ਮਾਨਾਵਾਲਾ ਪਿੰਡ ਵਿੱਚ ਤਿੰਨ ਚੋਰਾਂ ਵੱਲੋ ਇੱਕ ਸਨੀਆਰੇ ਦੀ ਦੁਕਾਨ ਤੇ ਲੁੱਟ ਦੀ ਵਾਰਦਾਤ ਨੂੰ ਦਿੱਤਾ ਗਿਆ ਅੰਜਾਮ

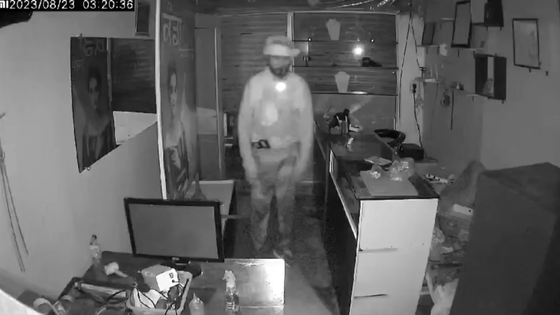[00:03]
अम्रित सर दे मानावाल पेंडवेच तेन चोरां दे वलो एक सीनियर दे दुकान ते देर रात लुटा खोहादियां वारदातानों दुटा गया अंजाम